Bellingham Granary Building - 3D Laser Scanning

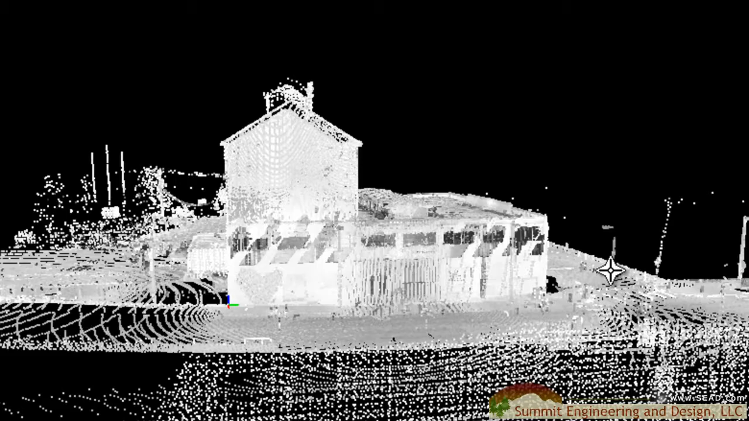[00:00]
In this video we are going to create an as-built using Revit architecture and laser scan data.
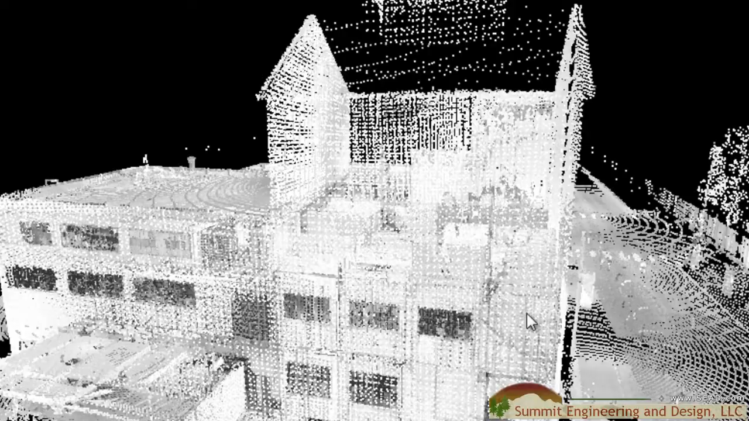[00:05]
This is the Bellingham granary built in the early
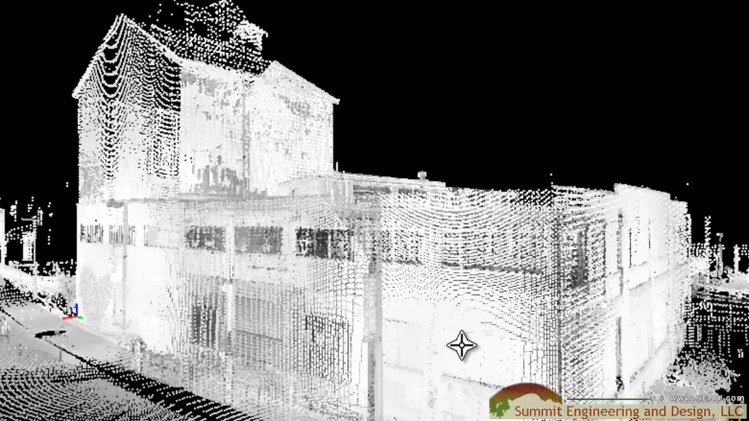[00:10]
1900s and what we're going to do with our laser scan data is bring that into Revit architecture,
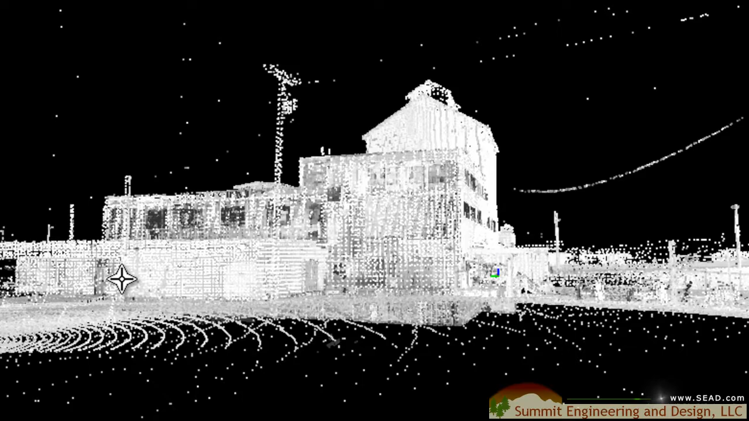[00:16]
create our model, floor plans, and section detail.
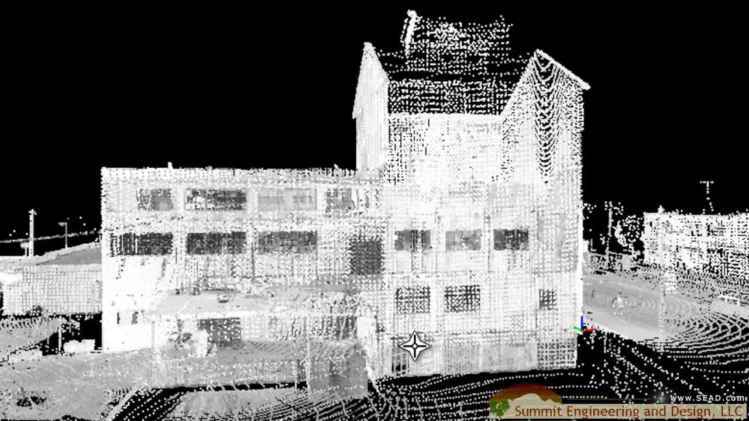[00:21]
Since we're only interested in the building itself we don't need surrounding elements like the ground and the trees.
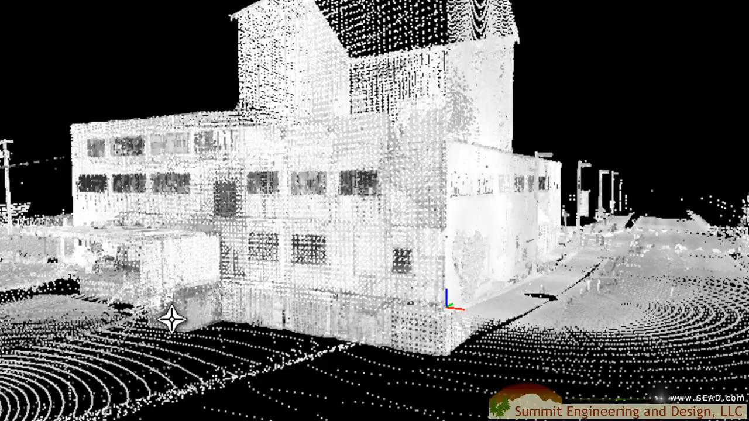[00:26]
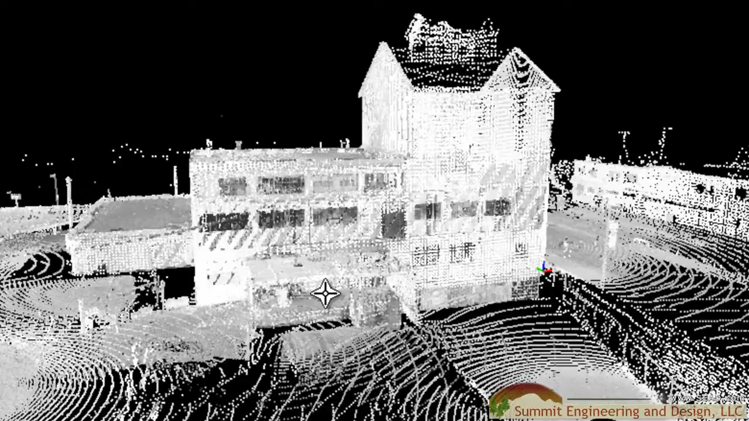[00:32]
If we zoom into the building here we'll find other objects and artifacts
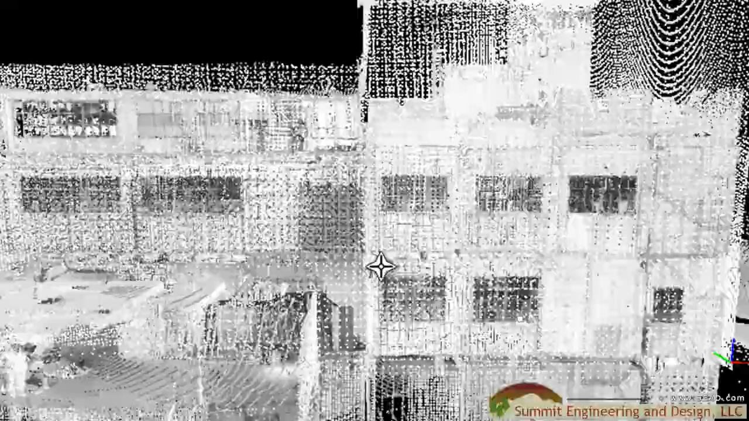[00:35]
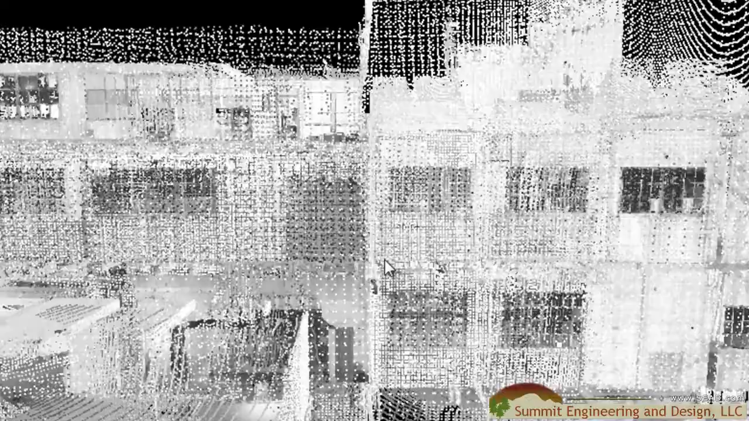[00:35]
including people that aren't necessary for creating our as-built model.
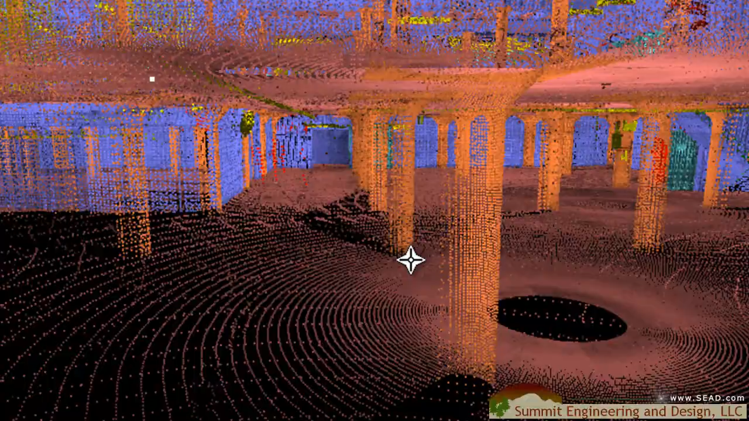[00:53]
We can achieve this through point cloud isolation.
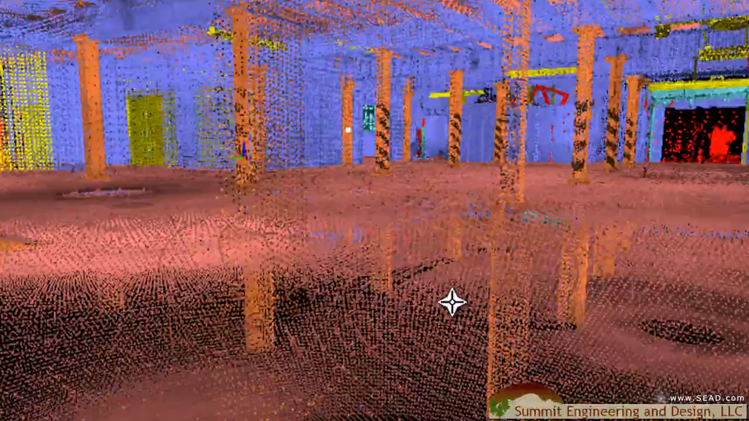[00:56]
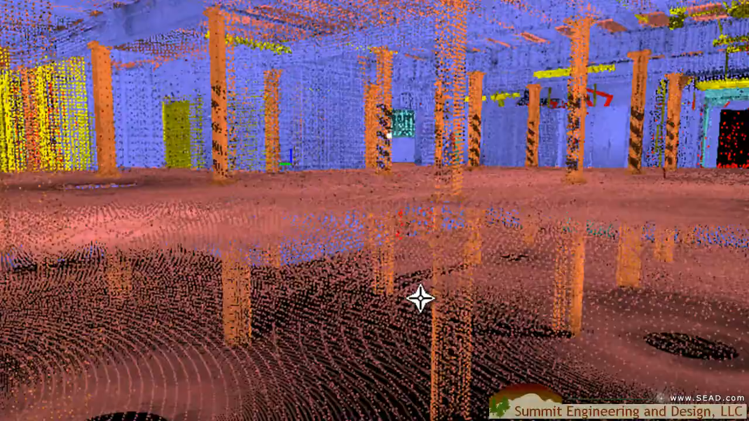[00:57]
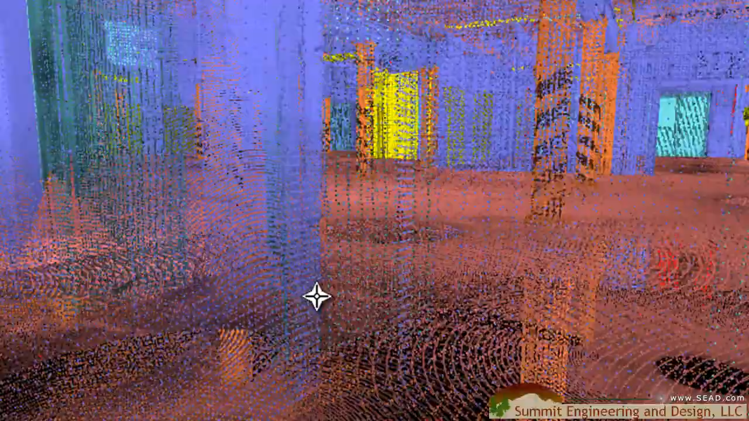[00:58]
As seen here isolation is the separation of various systems and components,
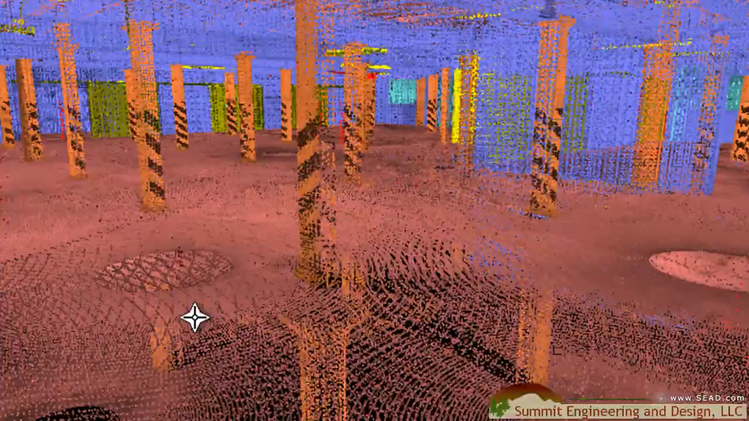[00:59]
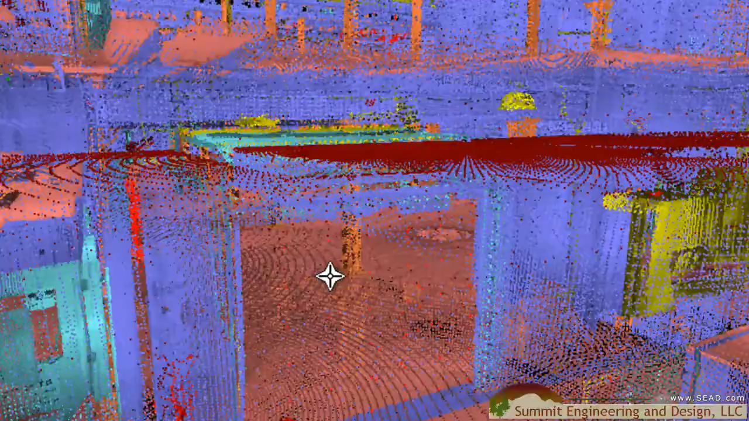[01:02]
items such as columns and walls, windows and doors.
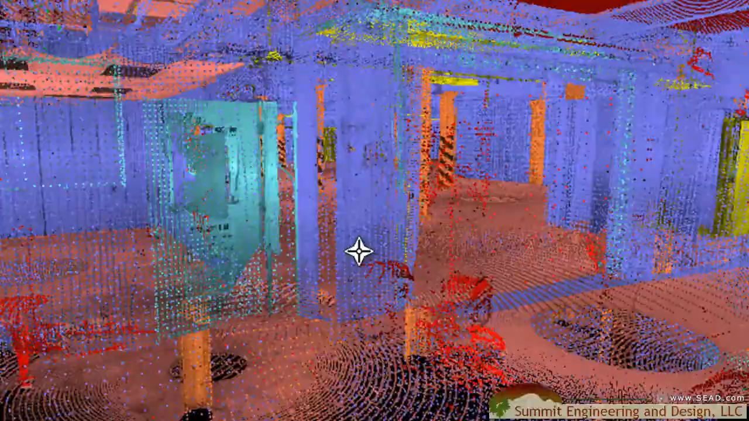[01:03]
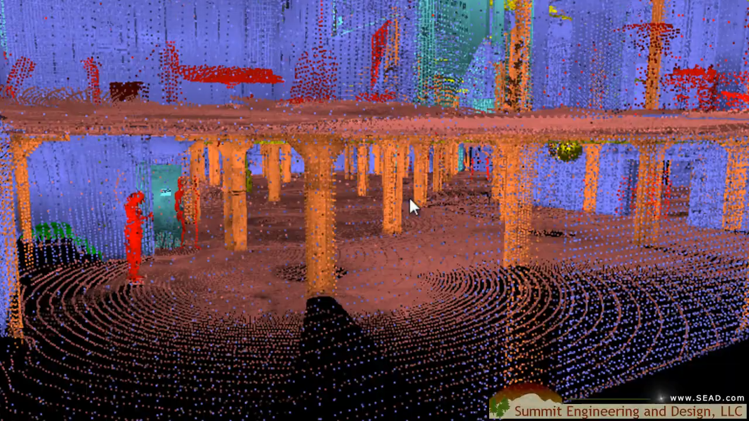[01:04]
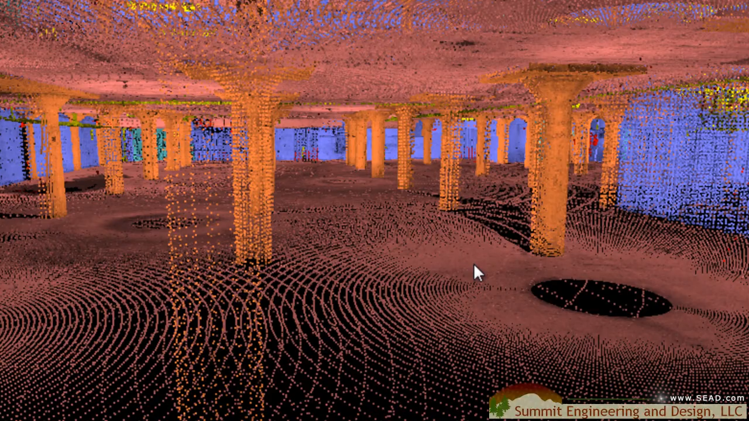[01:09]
By separating the data through isolation we can focus on areas of interest.
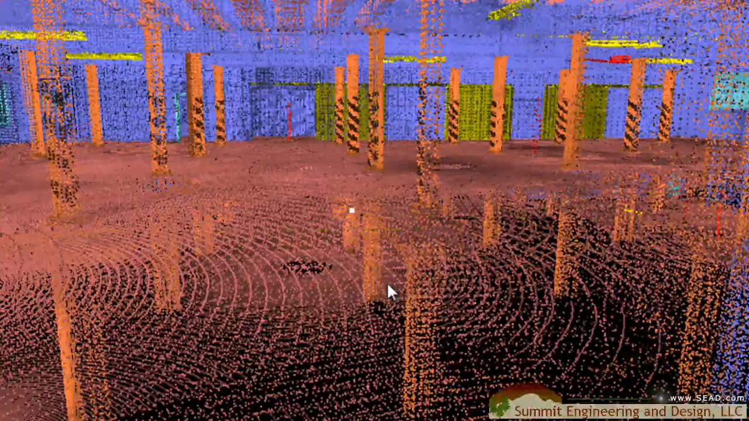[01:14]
For example, if a designer needed to work with just the columns we can turn off all other
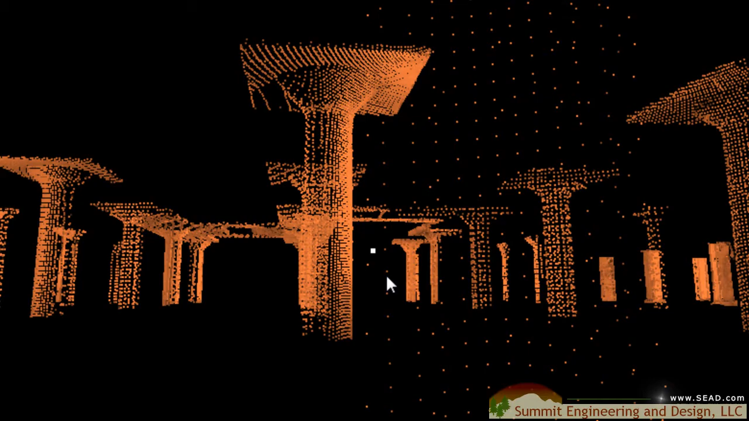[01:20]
systems in the point cloud and bring just the columns into a CAD program such as AutoCAD, Revit architecture, and many others.
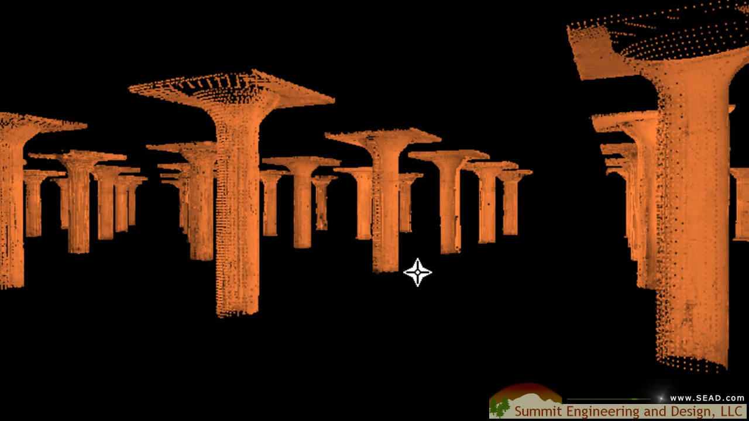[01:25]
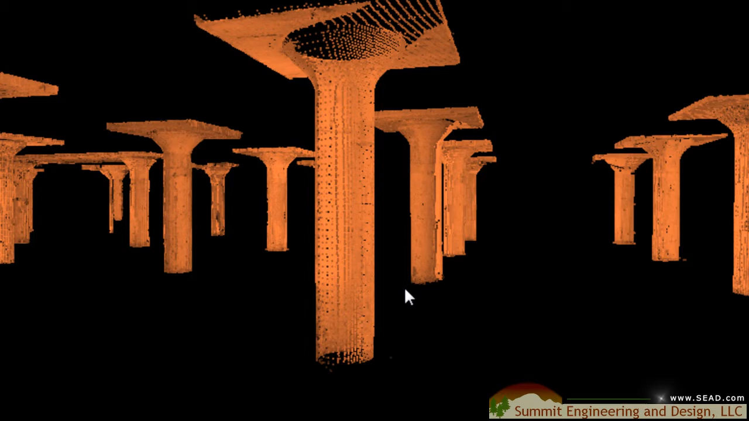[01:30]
As we rotate around the column we can see quite a bit of detail that otherwise might be hard to see if the ceilings and the floors were still attached to these columns.